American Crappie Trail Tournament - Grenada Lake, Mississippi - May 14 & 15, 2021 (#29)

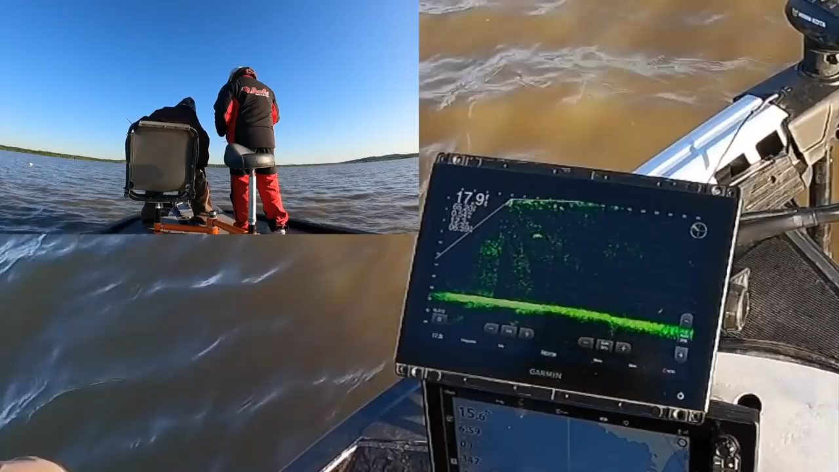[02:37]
yeah yeah he's turning any oh i thought he was he got it yeah
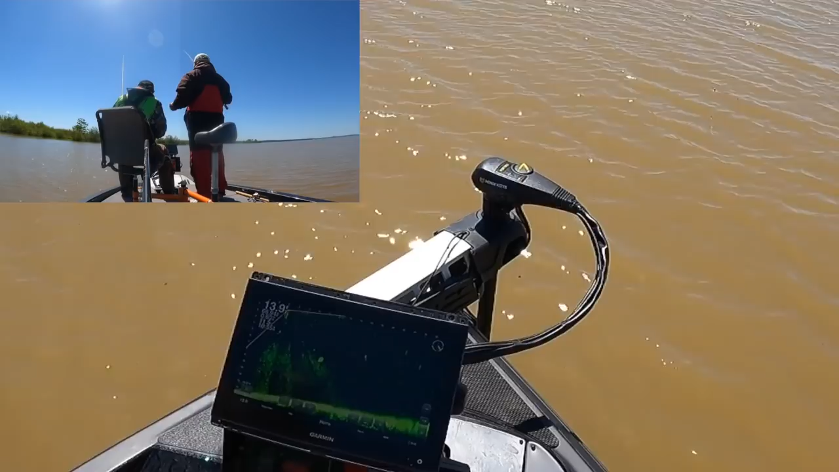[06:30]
there you go got him too yeah it's a good one huh